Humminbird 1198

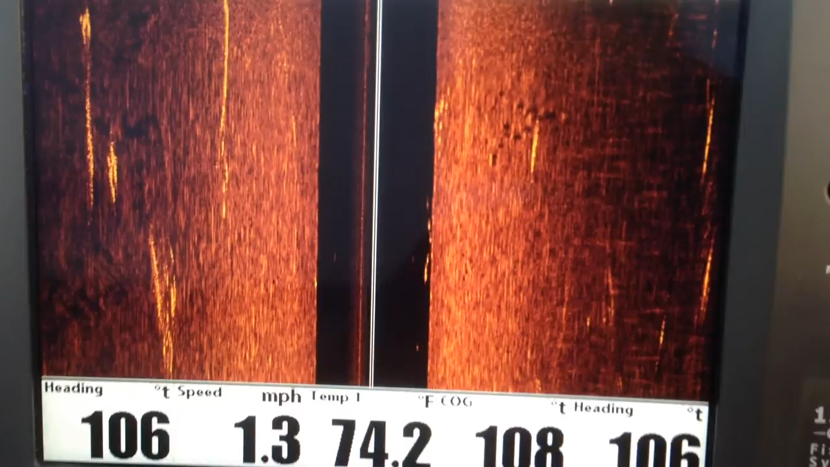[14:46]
On screen: water 74.2°F, speed 1.3 mph
Clean this picture up. See how that's getting a lot more clear as we get a little speed.
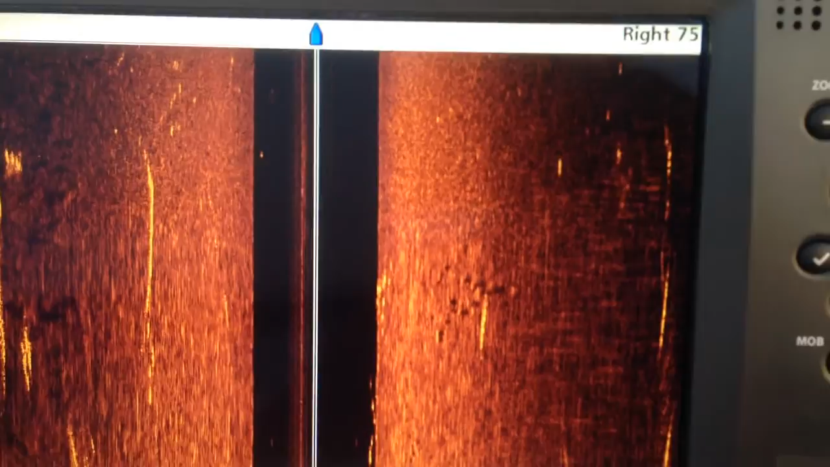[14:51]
I normally idled about three to four miles an hour. I was going to reset the factory defaults but I think I'm going to leave them like they are so you don't have to I don't know how much you know about these units.
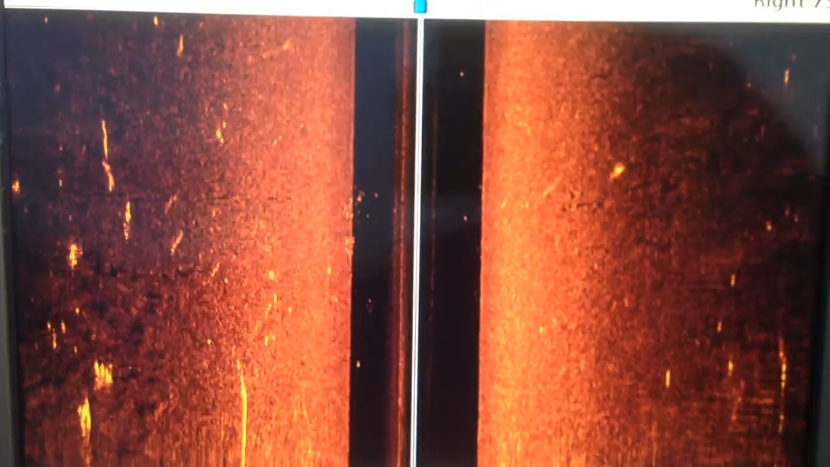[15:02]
You may have one. I don't know but that way you don't have to reset everything.
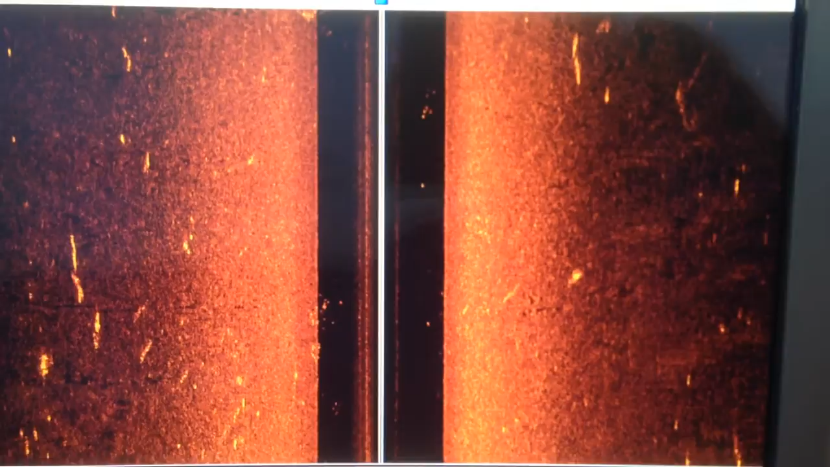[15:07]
Now watch this.
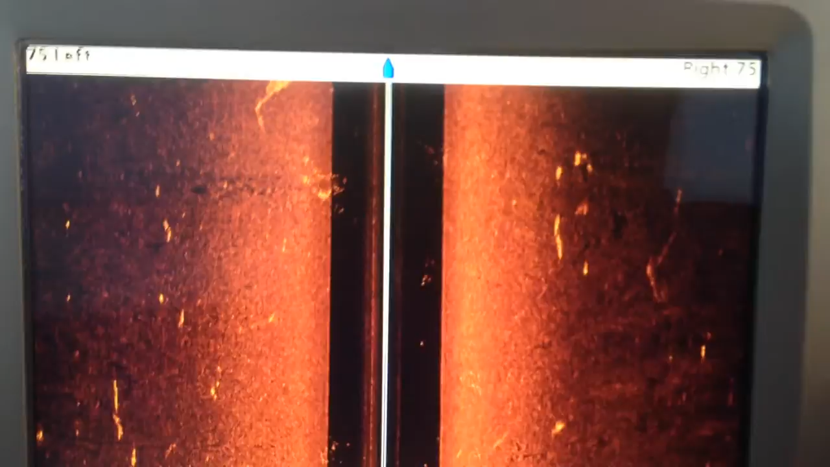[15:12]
When I hit the menu key that is the sub menu for the side imaging.
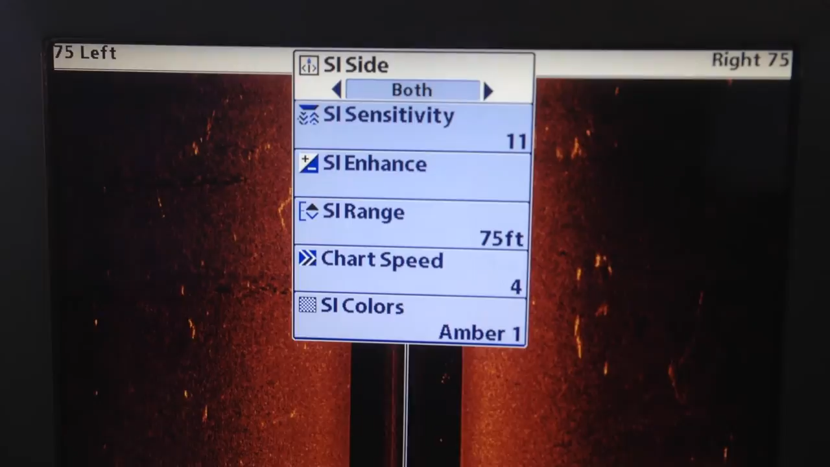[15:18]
They all have a sub menu. If I go down to SI Enhance
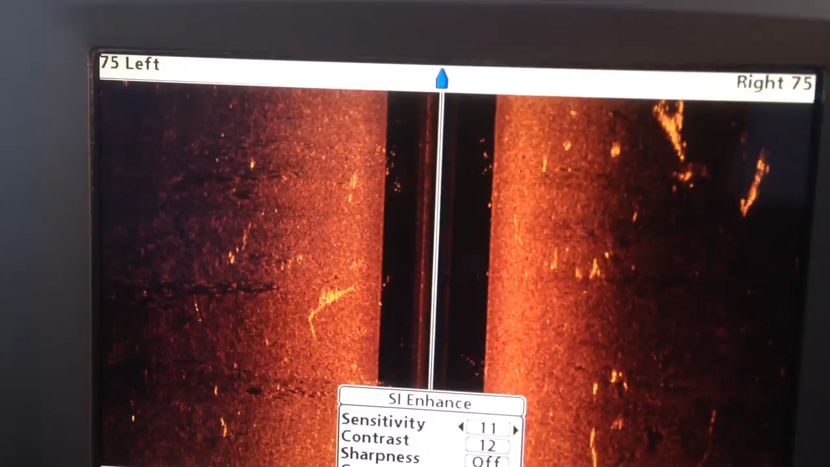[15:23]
and I turn that up that little box pops up.
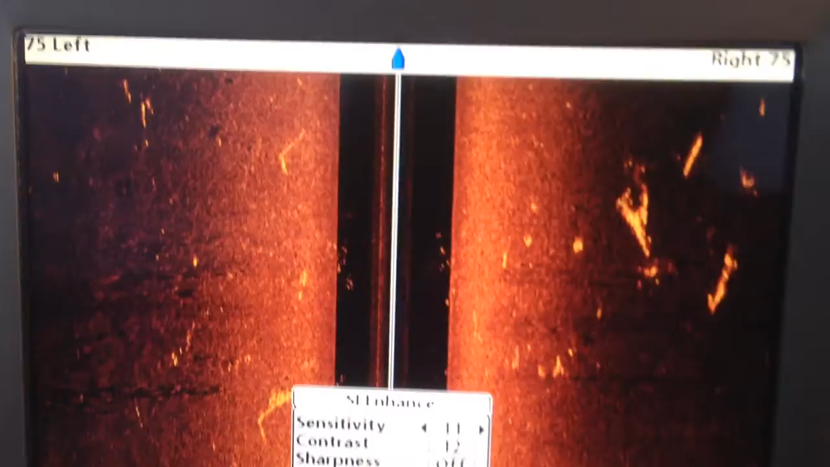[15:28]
From that point you can change their sensitivity you can go down to contrast you can see what it does but you can change all that stuff with that little box right at the bottom and it's very helpful. and to get rid of that box you hit exit
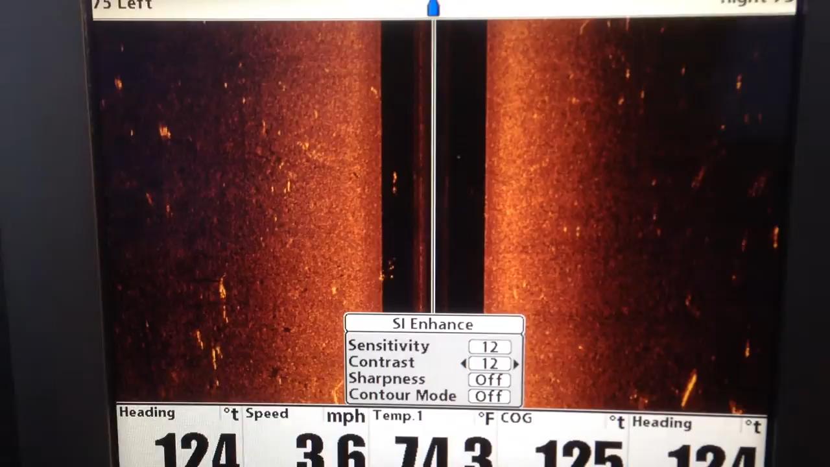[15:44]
boom there you go.
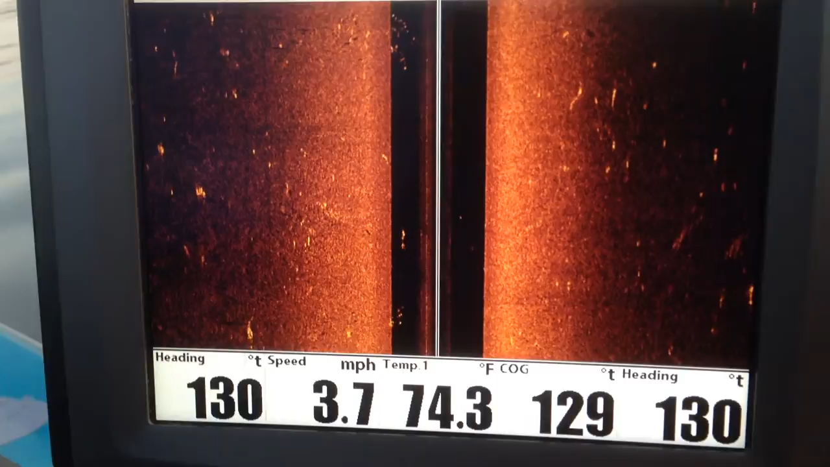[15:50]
On screen: water 74.3°F, speed 3.7 mph
Alright okay well I think you'll enjoy the unit. It's a very good unit.
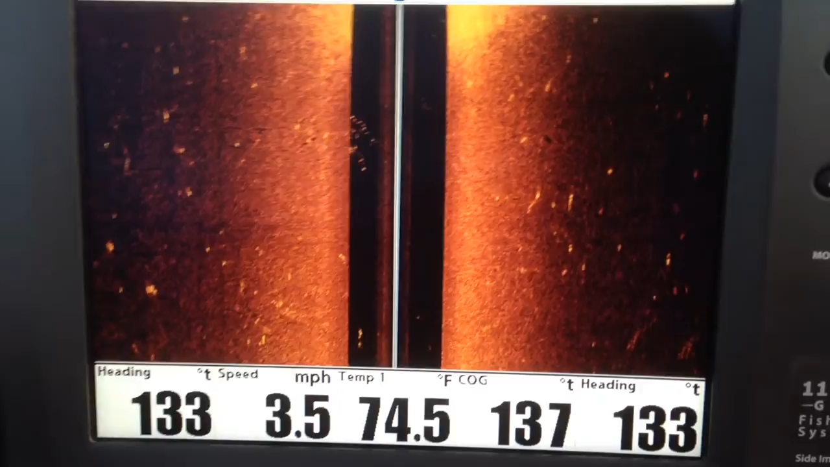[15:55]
On screen: water 74.5°F, speed 3.5 mph
Well here we come up on a hard spot. I think there's a little hump out here but a lot of fish on it.